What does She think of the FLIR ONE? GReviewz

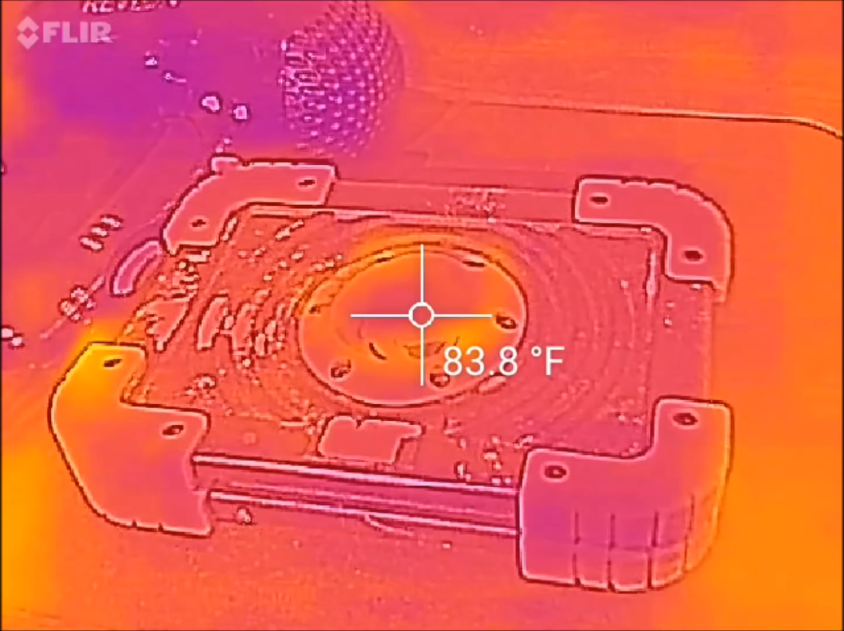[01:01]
On screen: spot 83.8°F
the various items on and off so you can actually see how accurate that that temperature reading is so it's reading this this cat light right now about 83
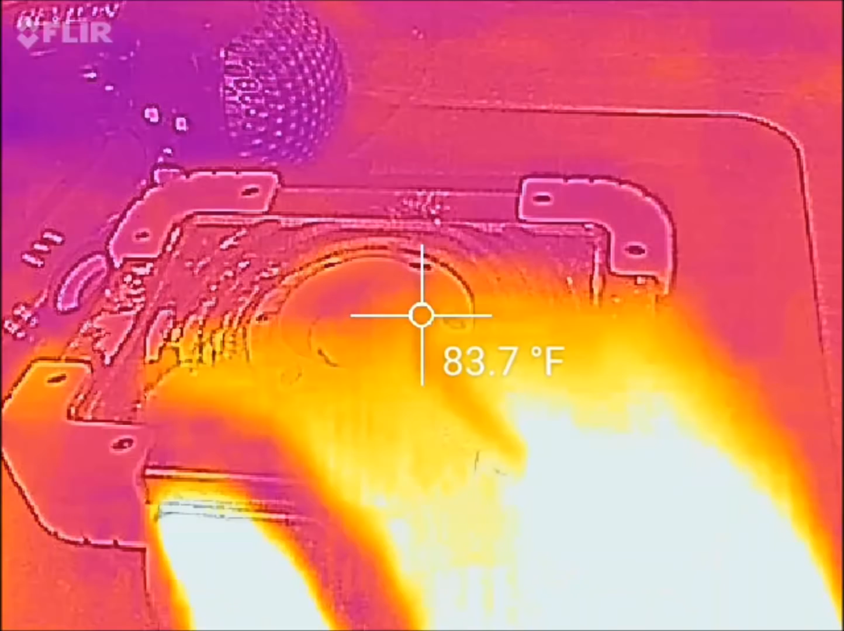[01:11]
On screen: spot 83.7°F
degrees obviously you can see my hand 93 degrees right on the top
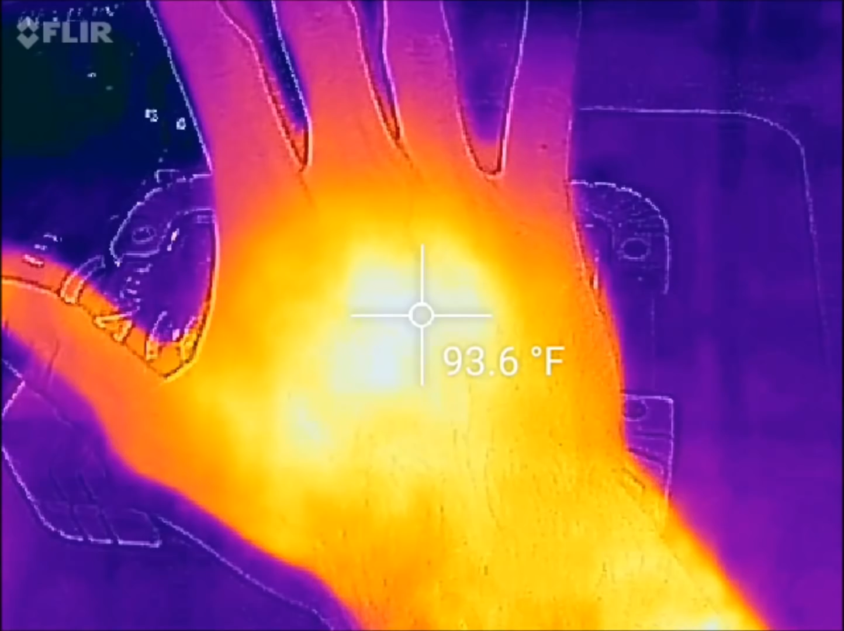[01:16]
On screen: spot 93.6°F
of my hand I mean I would I've expected this light to be
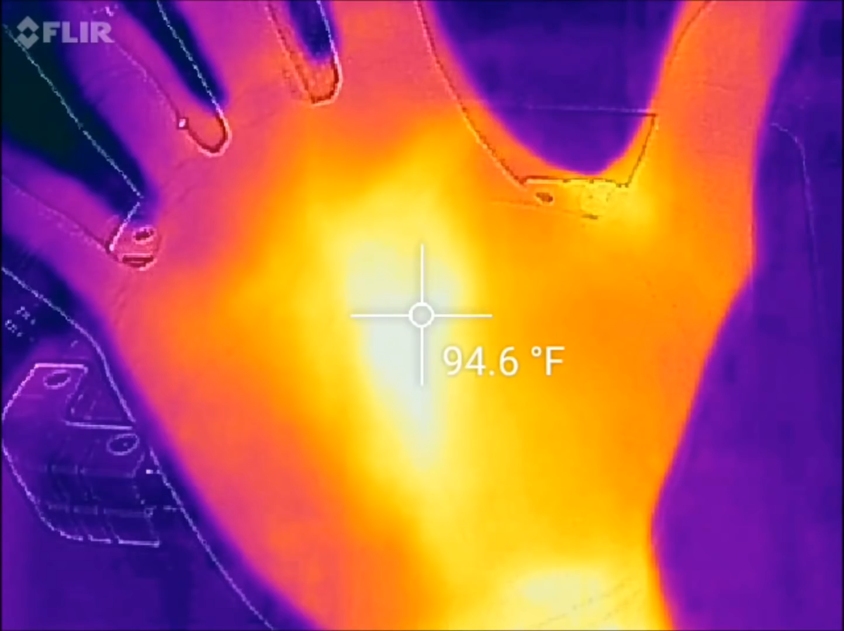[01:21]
On screen: spot 94.6°F
pretty extraordinarily accurate obviously my fingertips are quite a bit
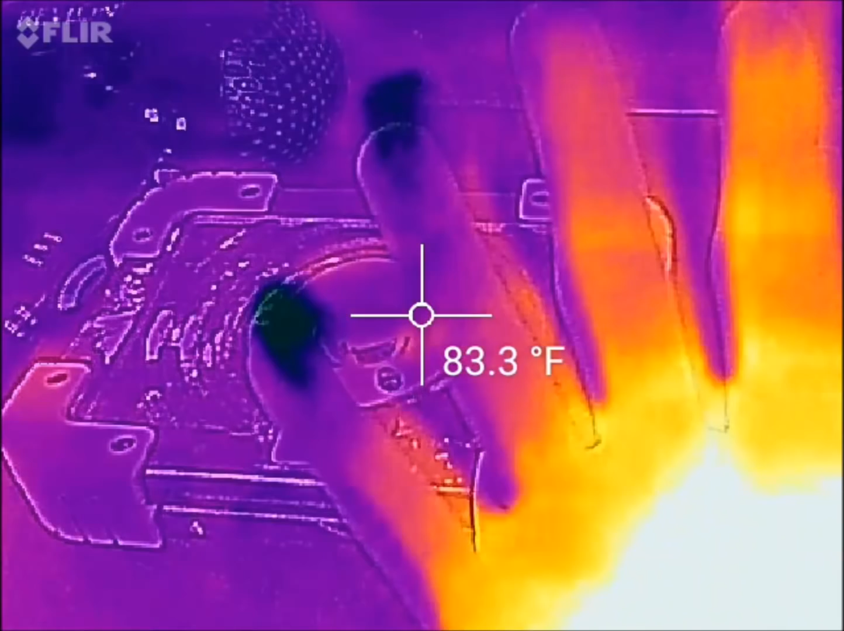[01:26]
On screen: spot 83.3°F
less especially my little pinky finger so cold but
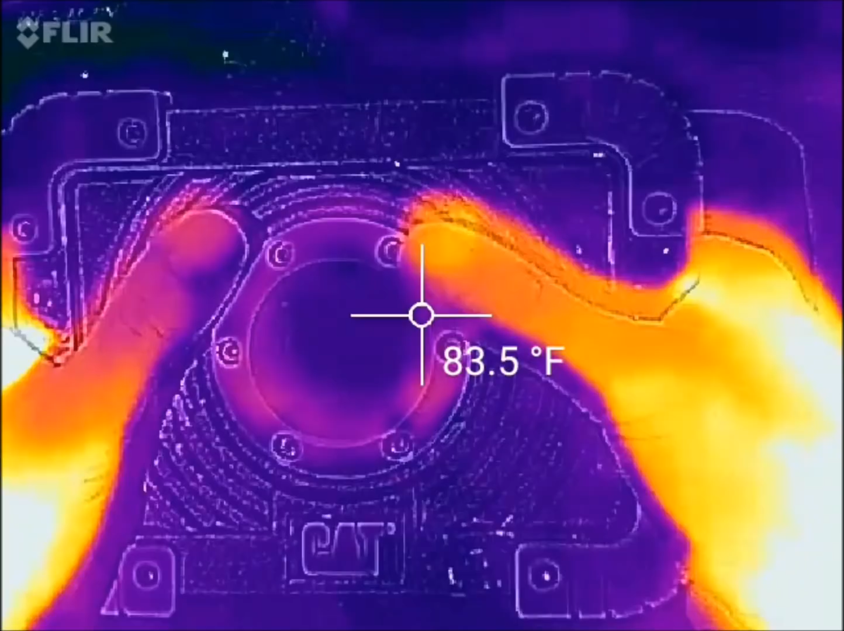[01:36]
On screen: spot 83.5°F
only because I'm turning on the really really bright light but you
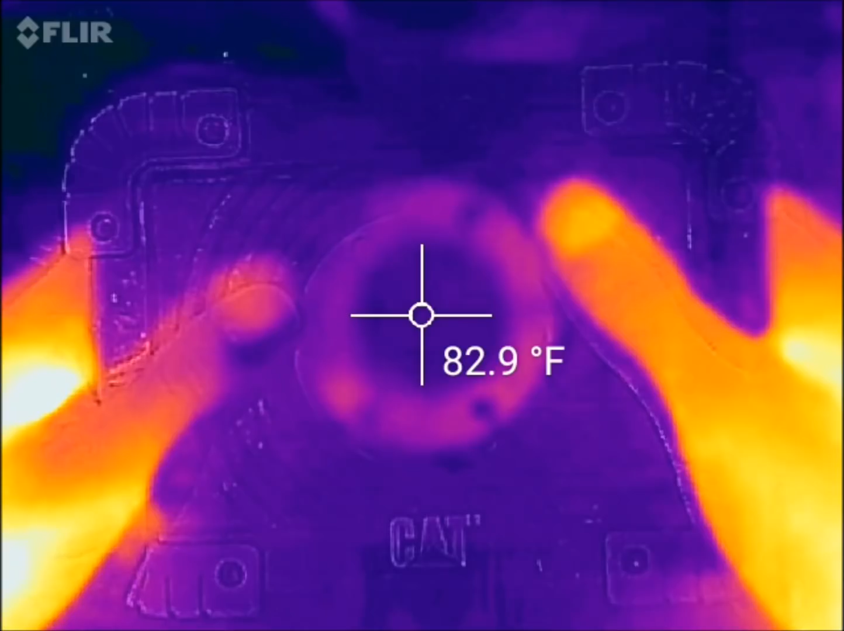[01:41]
On screen: spot 82.9°F
should start to notice that the center of that bulb should be getting a little bit hotter as the seconds roll by here 83 very very slowly
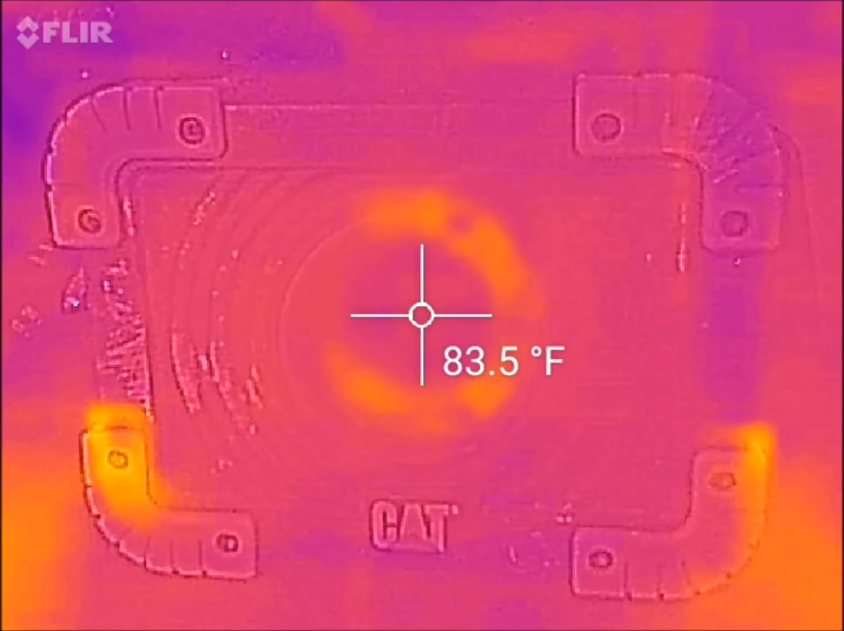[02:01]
On screen: spot 83.5°F
83.5 83.8 right and what I'll do is I'll kind of just set this off to the side and I'll just leave it turned on
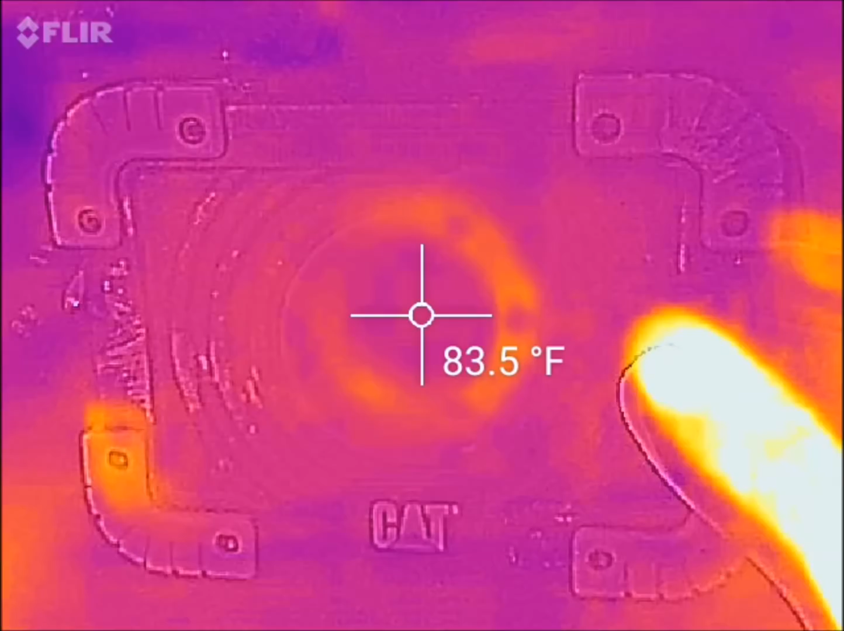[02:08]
On screen: spot 83.5°F
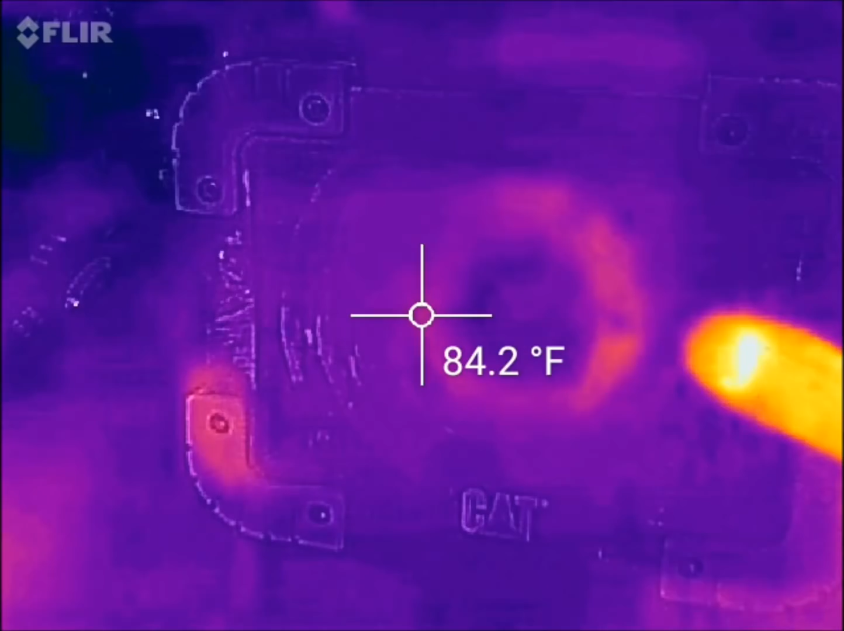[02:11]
On screen: spot 84.2°F
because by the end of the video this the middle of this should get you
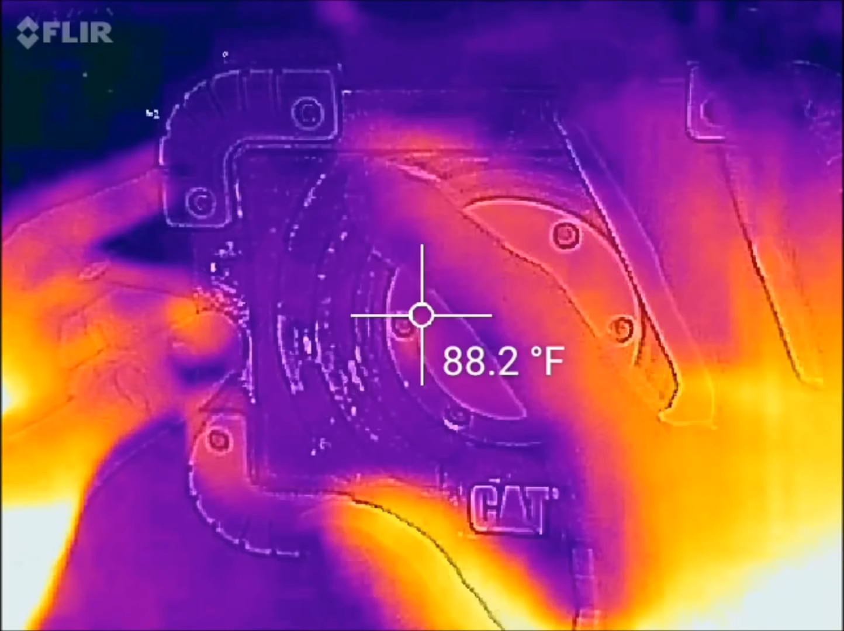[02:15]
On screen: spot 88.2°F
know just as hot as
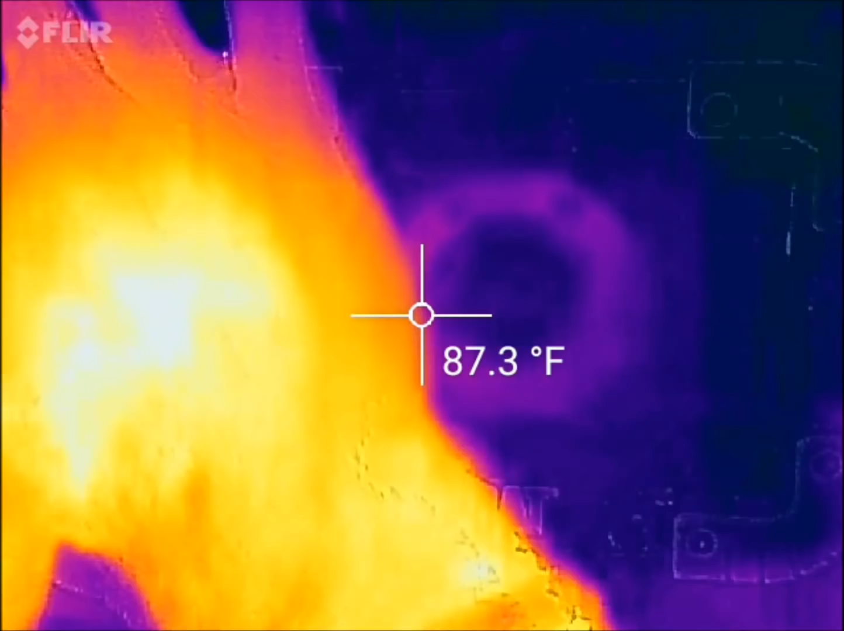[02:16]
On screen: spot 87.3°F
my hand if not even hotter so we'll just kind of put that over here to the side for now
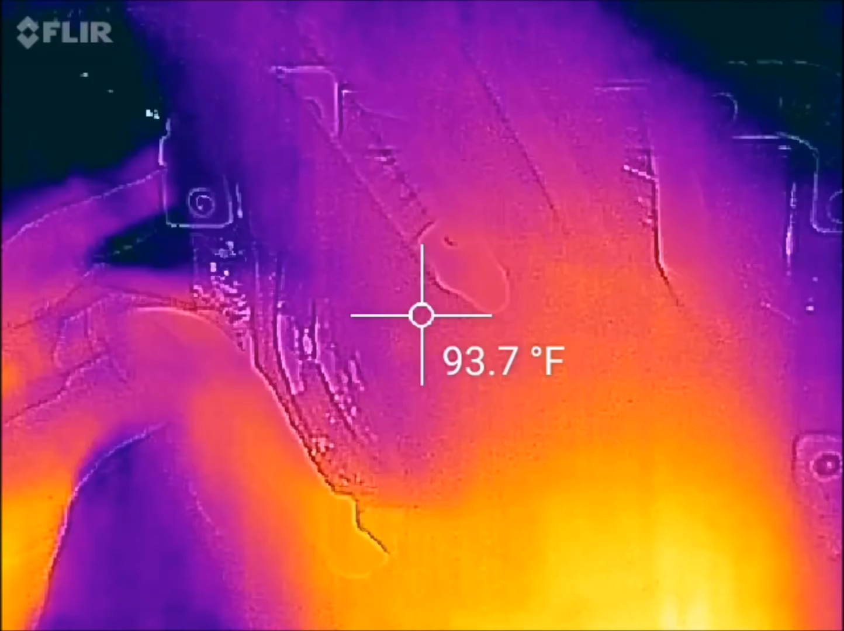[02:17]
On screen: spot 93.7°F
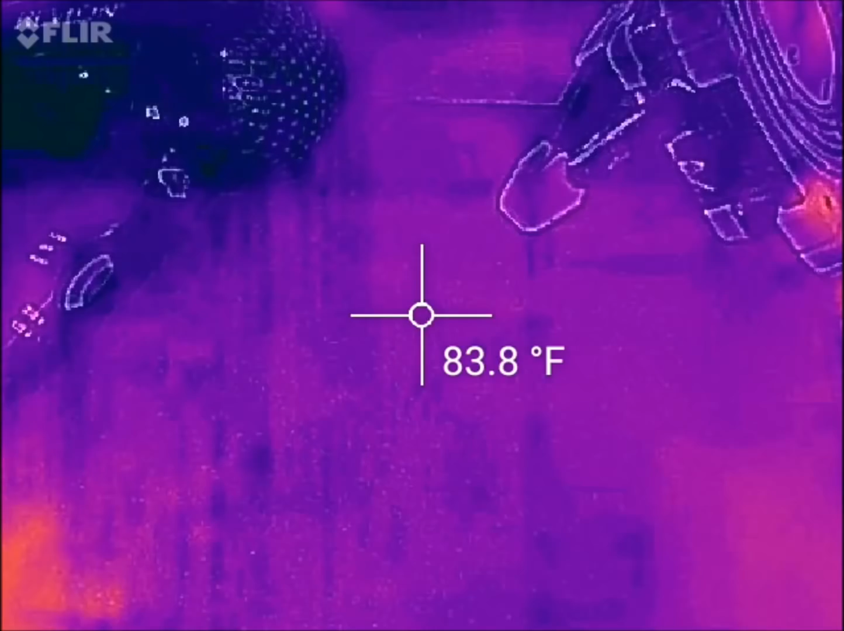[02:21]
On screen: spot 83.8°F
next item we have is the hand dryer so right now obviously it's turned off